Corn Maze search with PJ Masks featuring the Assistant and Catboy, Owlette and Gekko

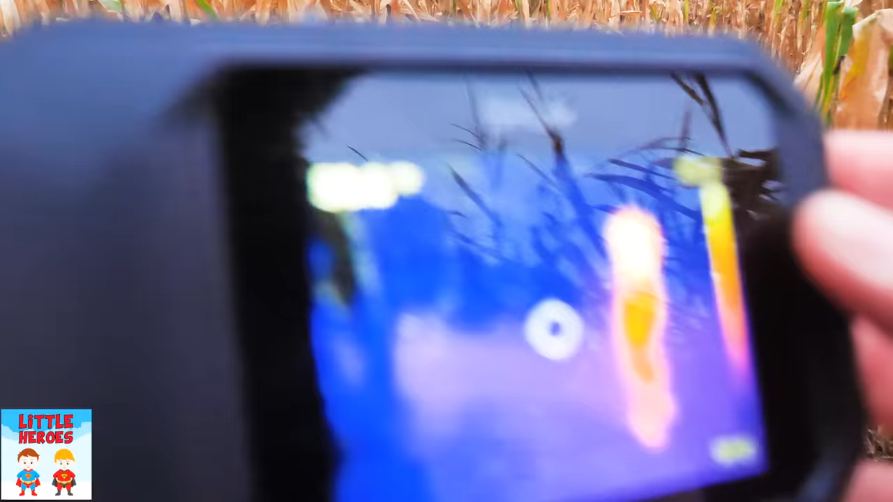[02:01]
I think they went that way and that way. So there's Catboy. Catboy! Catboy!